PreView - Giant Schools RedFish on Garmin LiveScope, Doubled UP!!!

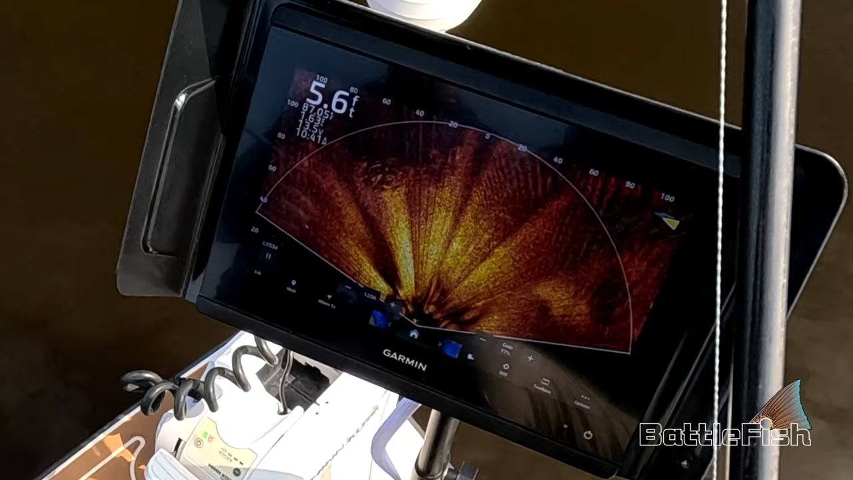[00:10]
On screen: depth 5.6 ft
Okay, if you can cast about 10 o'clock.
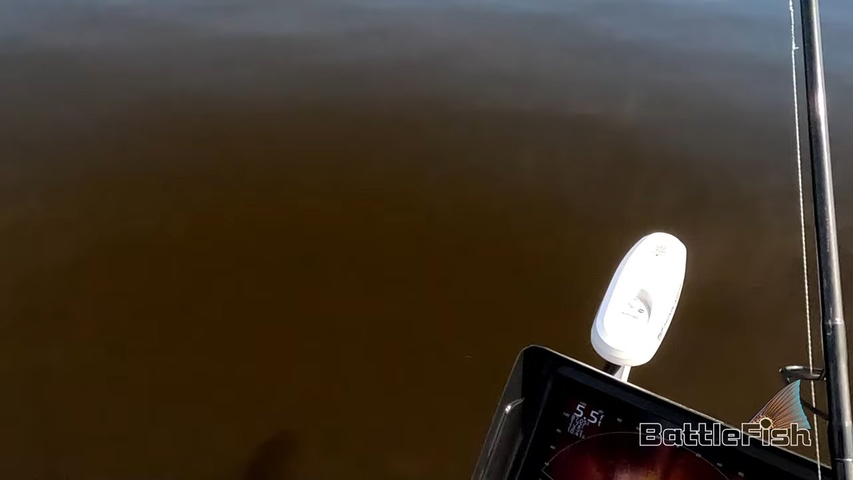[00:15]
That? Yep. You got one? Mm-hmm. See the school?
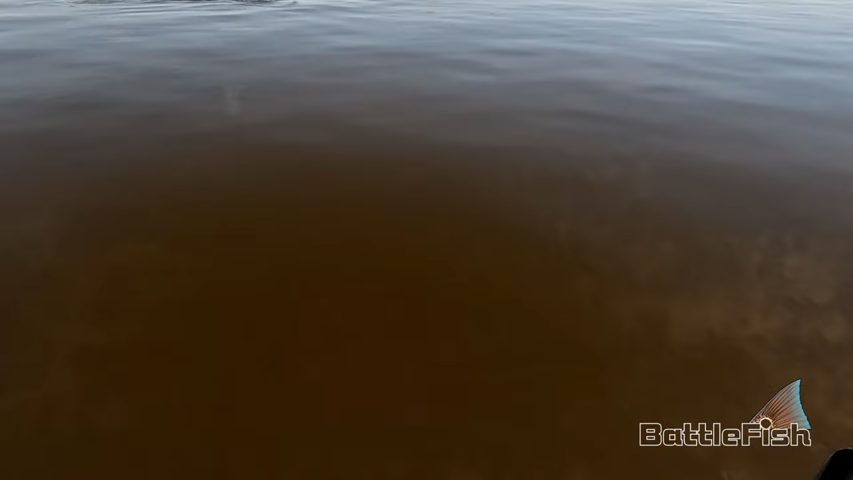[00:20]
Mm-hmm. There you go. Just like a video game. That's impressive. It really is.
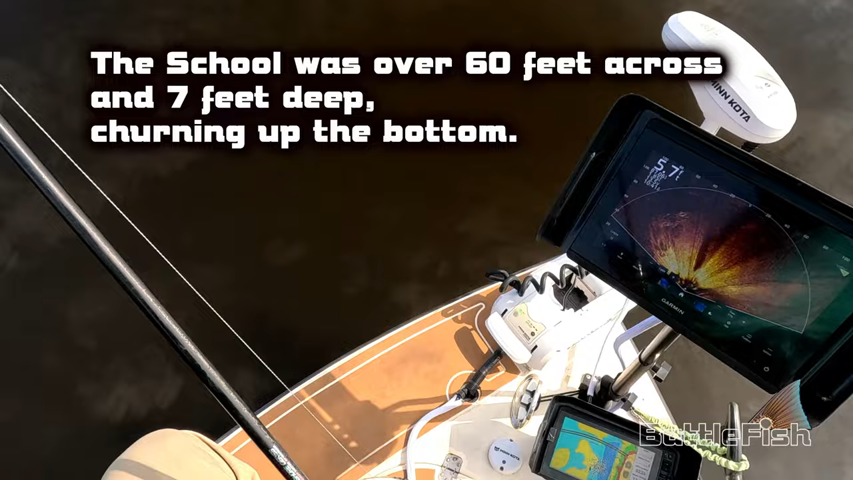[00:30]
There is a bunch of them. That's a huge school. Yeah, you look up another one.
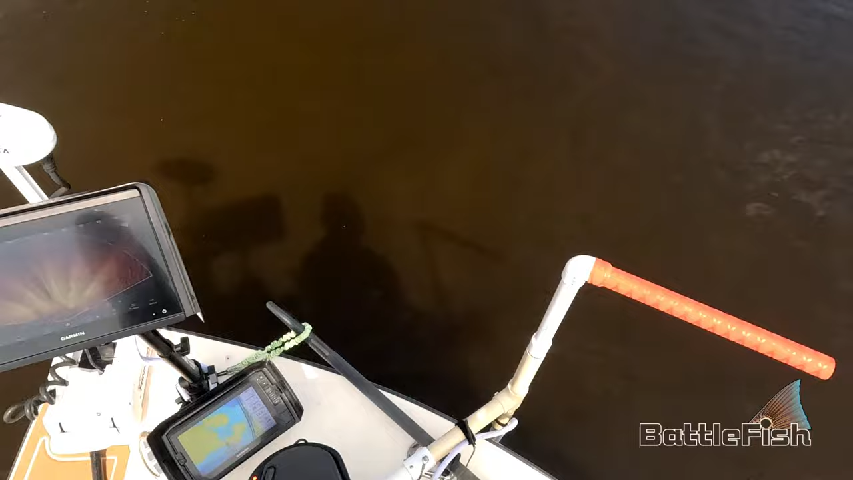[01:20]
So we're in 6 feet, 7 feet of water. Okay, there's one. Gee, I wasn't doing nothing.